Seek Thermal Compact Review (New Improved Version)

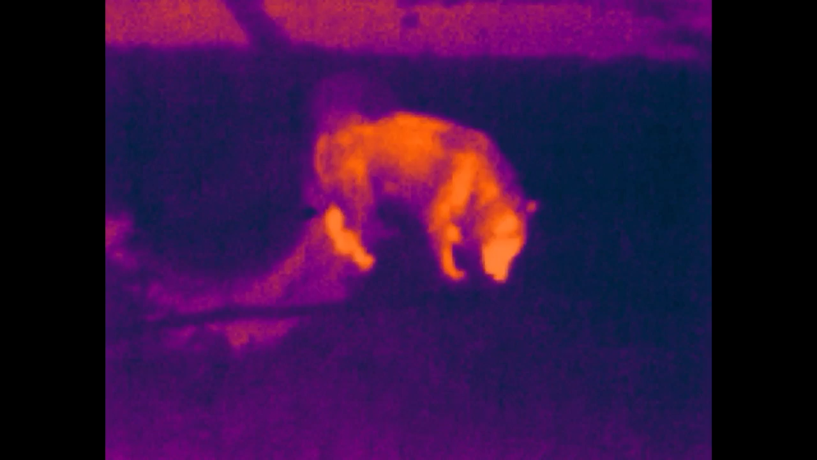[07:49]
It's night time, it's dark, you've gone out to let your dog do its business in the garden and you realize you don't have a turd bag with you.
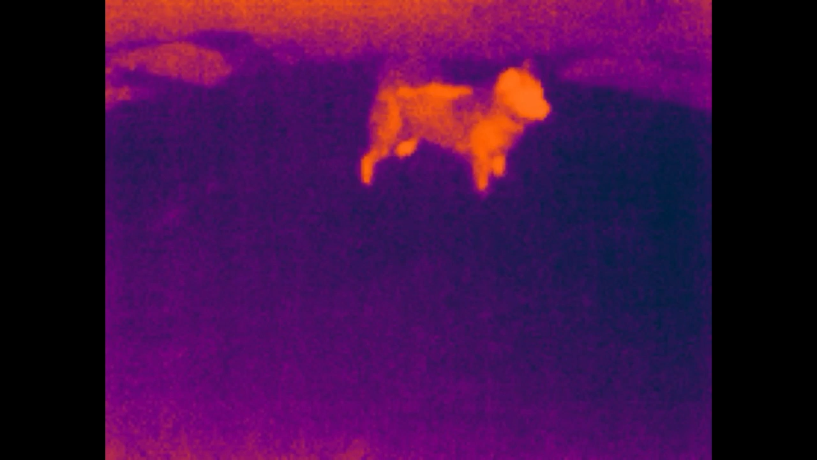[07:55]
You run inside to get a turd bag and by the time you get back out you've missed that crucial moment and you have no idea where it is.
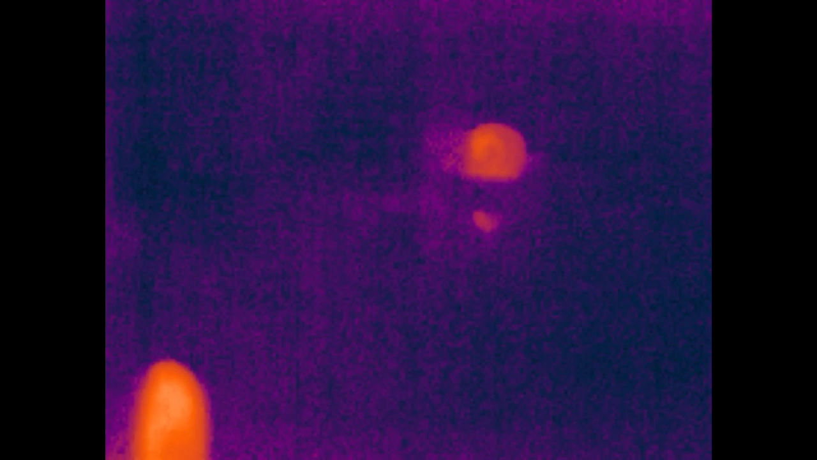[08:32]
Something I wish the Seek Compact offered through its app was the ability to adjust the sensitivity manually wherever needed. If you look at this clip you can see that in some circumstances the image is quite washed out or overexposed.
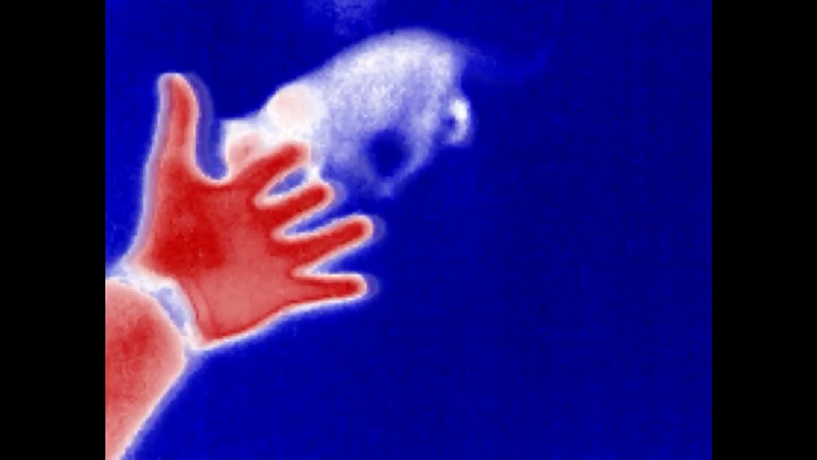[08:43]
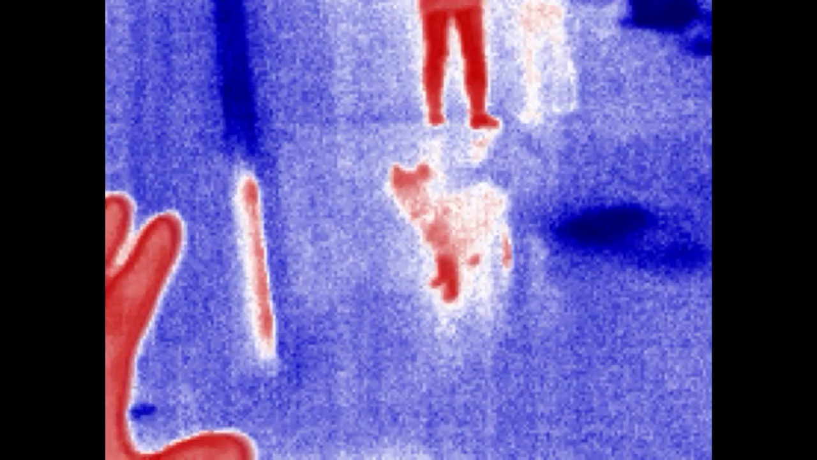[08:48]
And when I put my hand in the frame the image gets better because it has more contrast and the subjects I'm interested in stand out more.
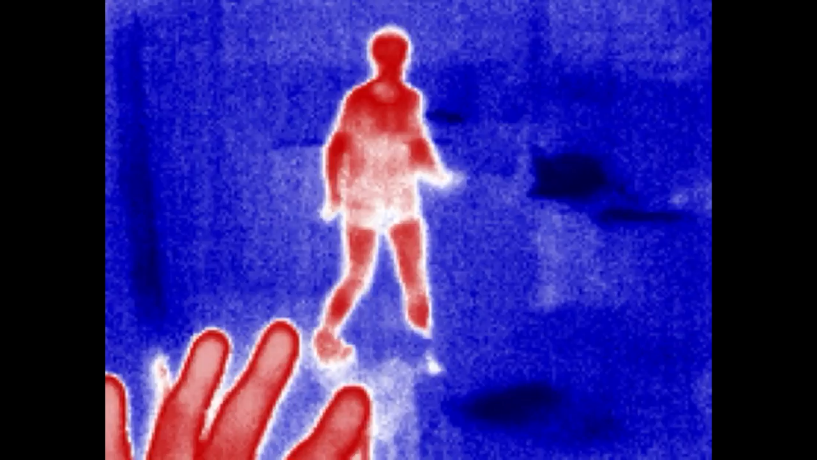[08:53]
I think it would be nice if Seek implemented a future version of the app where the user could adjust that sensitivity.
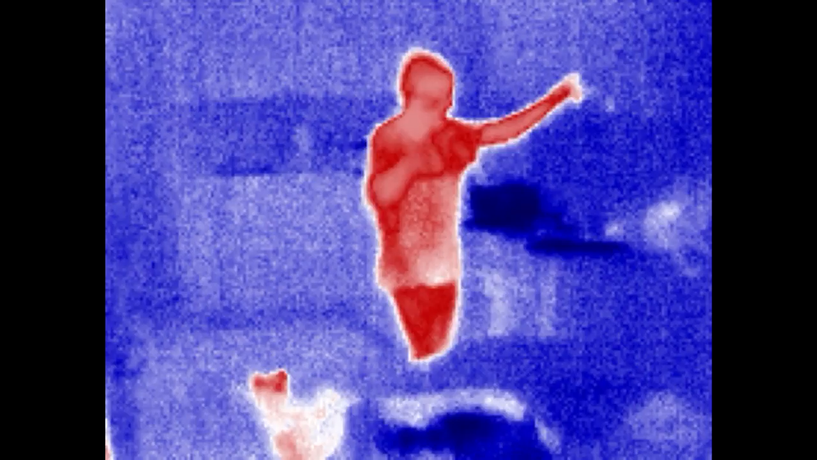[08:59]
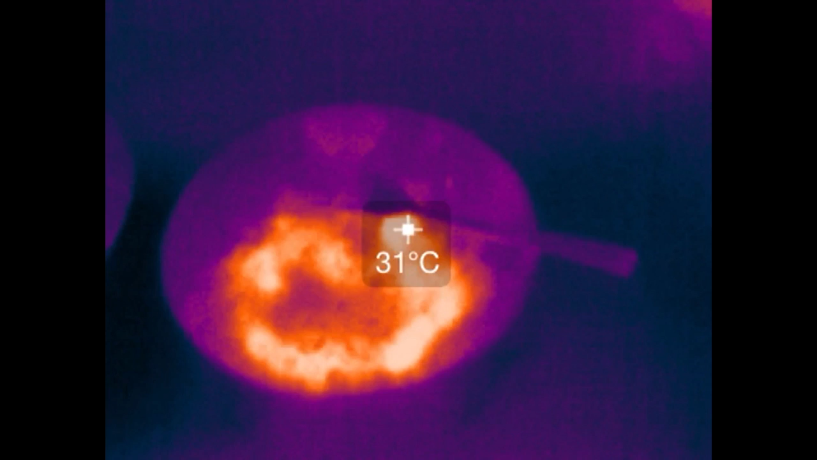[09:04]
On screen: spot 31°C
In my view this latest iteration of the Compact now coming with adjustable focus makes it a much better and much
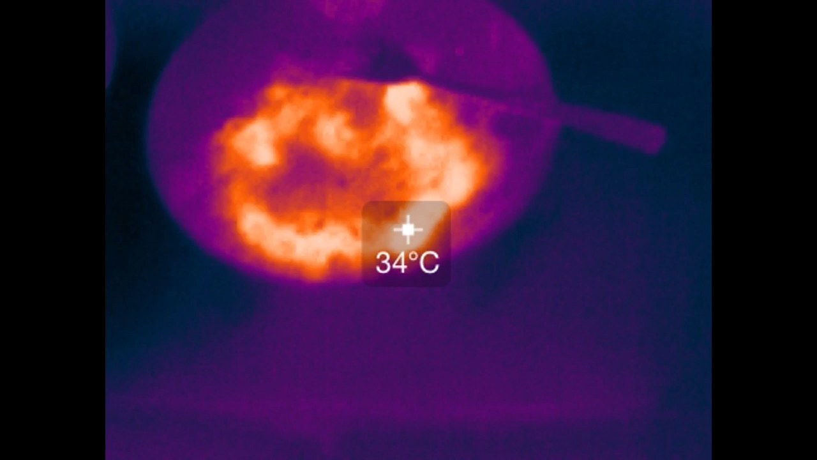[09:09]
On screen: spot 34°C
more useful device than its predecessor especially for close-up work.